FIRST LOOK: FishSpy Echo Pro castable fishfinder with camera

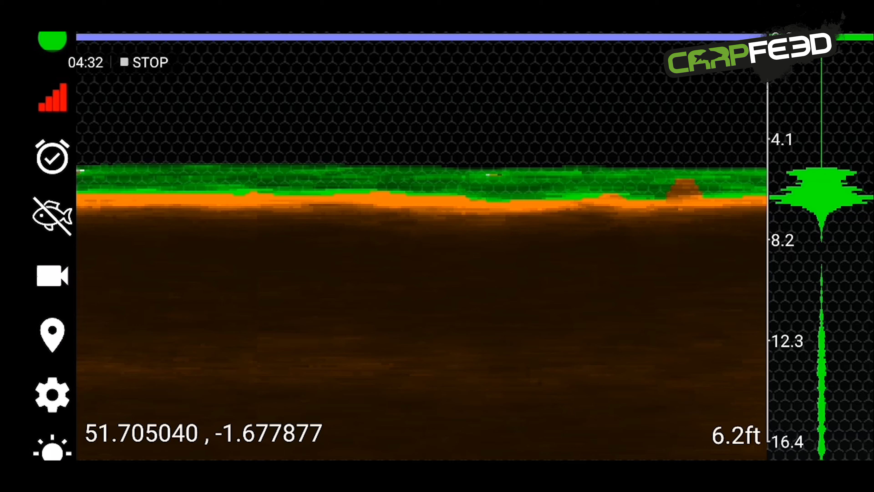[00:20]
On screen: depth 6.2 ft
to live video pictures beamed back to an app on your phone that will show you exactly what's going on beneath the surface.